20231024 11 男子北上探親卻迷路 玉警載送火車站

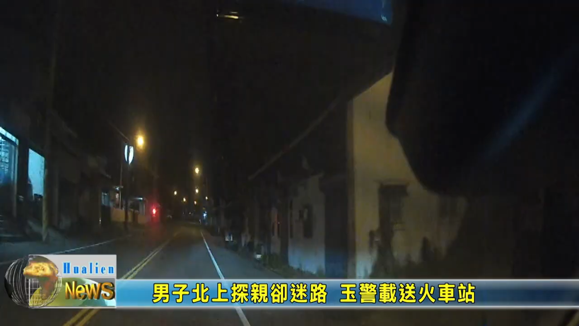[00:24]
竹田派出所副所长林先贵、警员陈志全担服联合查勤勤务的时候，巡经台九线293公里处南下车道，发现有人影在行进，随即将巡逻车缓缓接近，并且查看，发现了一名男子提着物品独自步行。为了避免发生意外，原警下车关心。 经查家住台东的中民，要前往桃园探视姐姐。